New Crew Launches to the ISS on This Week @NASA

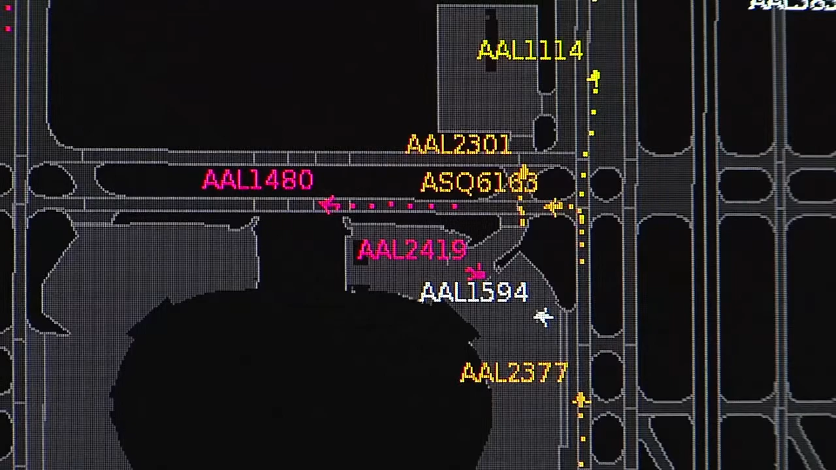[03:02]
The precision departure release capability could improve the takeoff time predictability of flights,
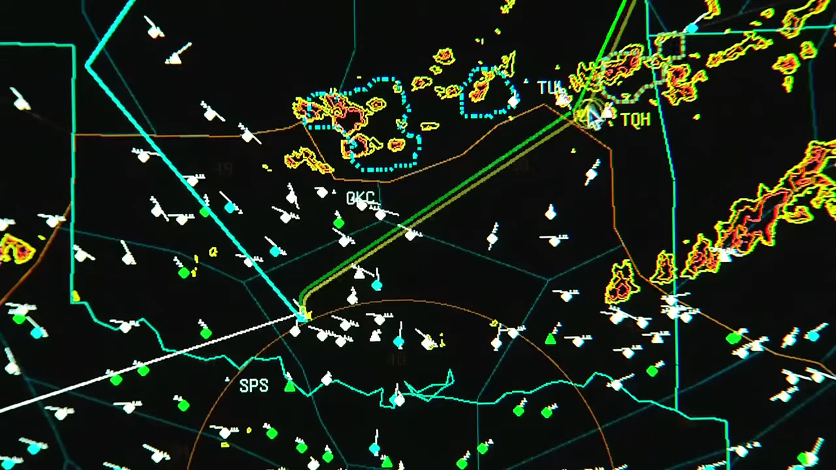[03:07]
while the dynamic weather routing tool could help flight dispatchers choose more efficient routes around bad weather – the leading cause of delays in the national airspace system.